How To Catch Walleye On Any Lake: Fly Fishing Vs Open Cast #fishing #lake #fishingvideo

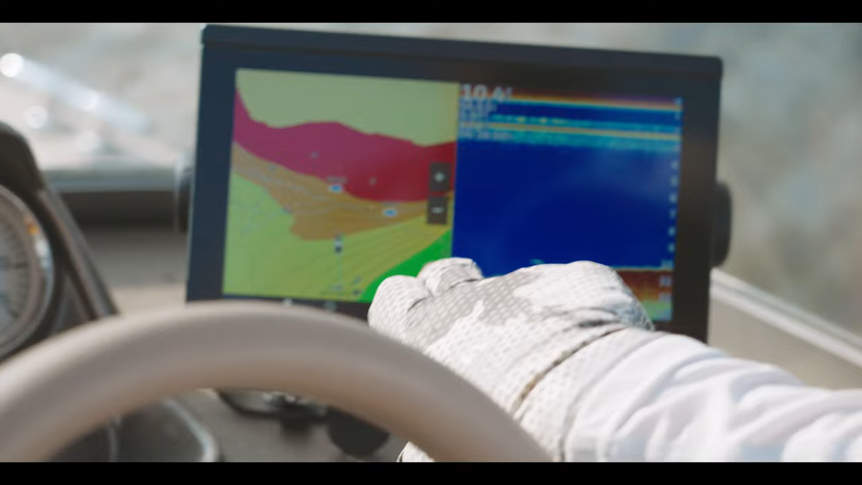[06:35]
We've got deep access to deep water, and then we've got deep water into a channel, and they seem to really like to hang out along this point.
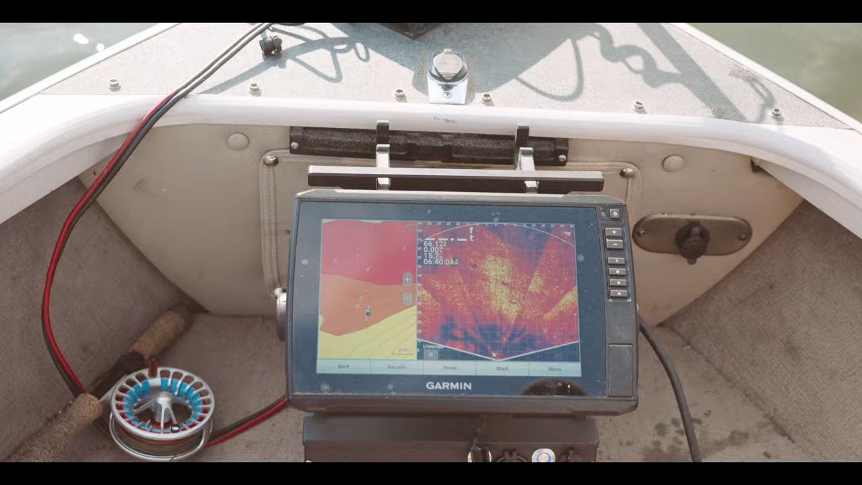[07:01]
So if you see a shadow like this, that means there's a fish somewhere, and then you just got to trace back and the fish is like right in front of us.
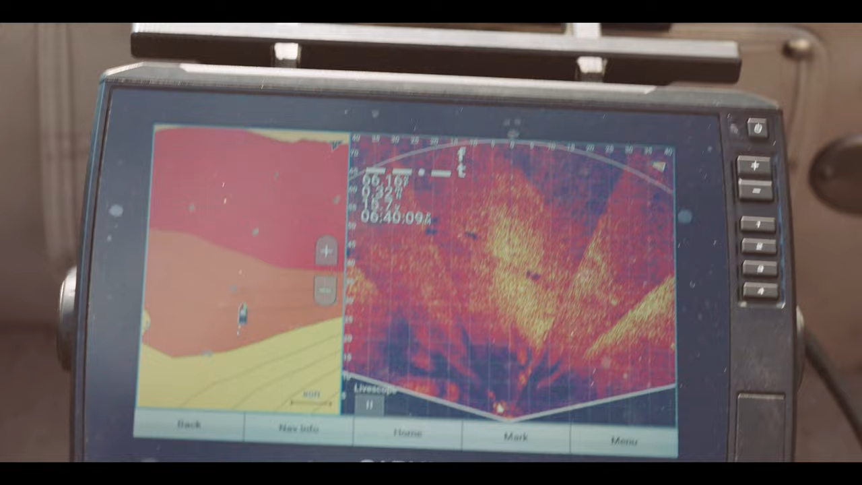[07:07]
Okay. You can see my jig right there. Comes through. All right.
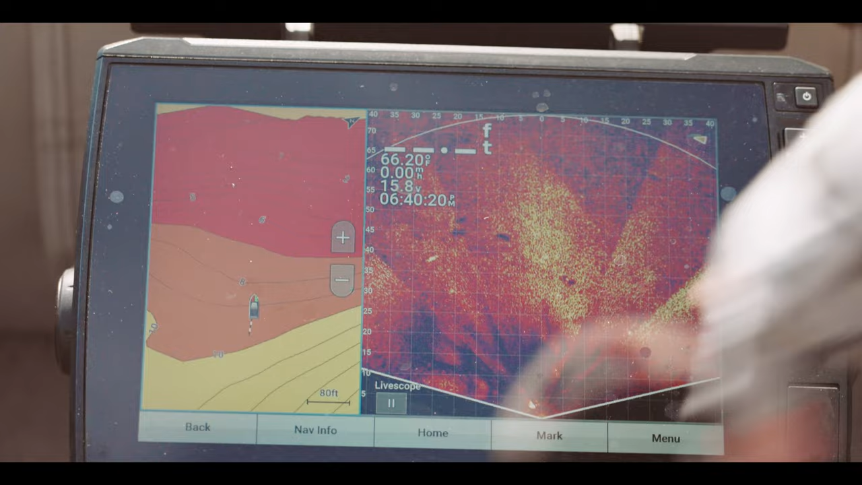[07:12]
So we got one right 35 feet out. Yeah. They're all around.
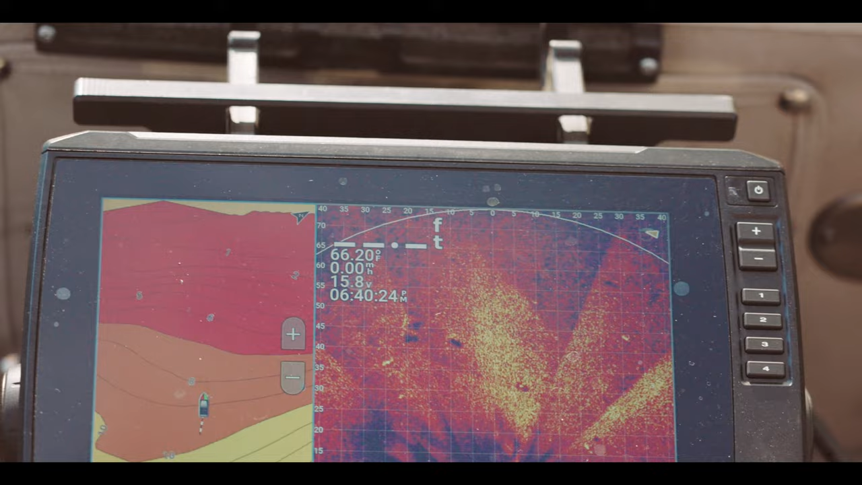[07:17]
Pretty much you want to be able to hit the shoreline from the boat. Like that's my pike distance right there. Bam.